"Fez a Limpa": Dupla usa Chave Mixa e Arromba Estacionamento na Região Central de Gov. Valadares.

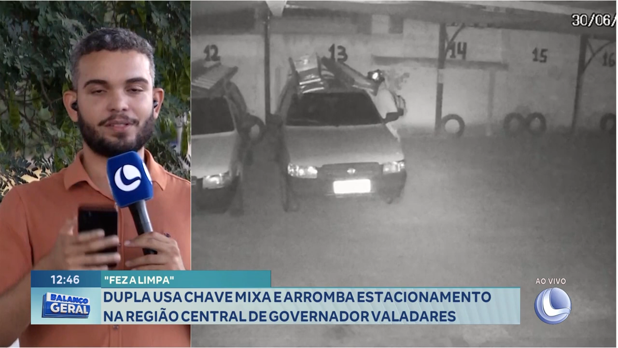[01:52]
onde eles conseguem abrir um deles e furtar, inclusive um dos veículos ele teve a porta do motorista danificada por causa da tentativa forçada dos criminosos de tentar abrir a porta deste carro. Vários materiais de instalação e manutenção de internet rural foram levados de dentro de um dos carros que estavam no estacionamento. Um levantamento foi apresentado à polícia pela empresa, dando conta do roubo de diversos materiais.
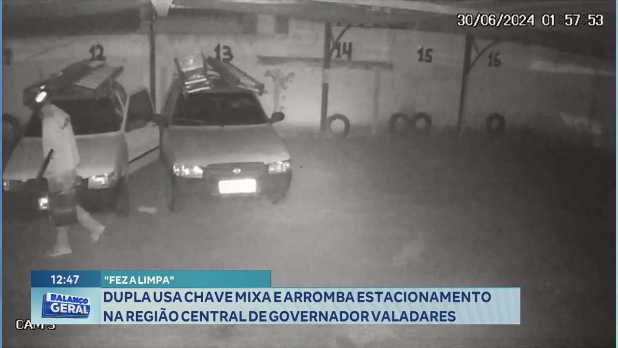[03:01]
É, ninguém tem paz, né? Quem é o veículo, eu vou... Deixa aqui na rua, fulano! Não, não, vou deixar dentro do estacionamento, que aí segunda a gente pega. É mais tranquilo, ninguém vai mexer na escada, ninguém vai mexer no carro.
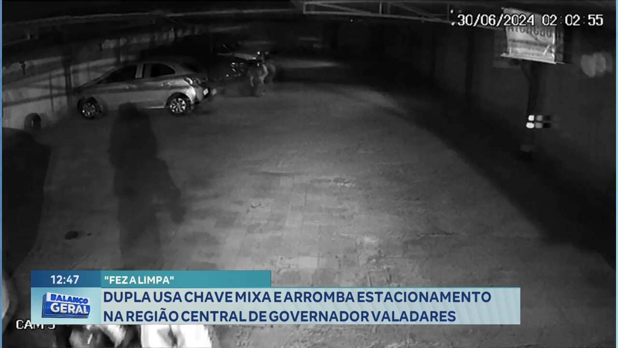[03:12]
Isso, deixa guardado aí. Aí dentro do estacionamento. O sujeito chega para buscar o carro na segunda-feira, o que encontra lá? O carro todo arrebentado. Não, e você viu o movimento, como que ele faz para tentar abrir o carro? Coloca o pé e puxa, porque aquela porta sai de qualquer...